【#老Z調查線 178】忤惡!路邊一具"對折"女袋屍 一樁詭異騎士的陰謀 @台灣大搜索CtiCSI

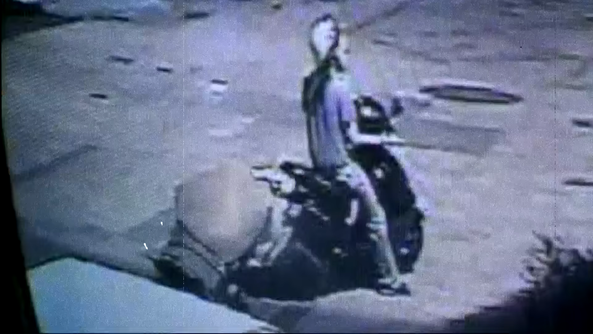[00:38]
教女眾界慘死 詭異騎士拖車棄屍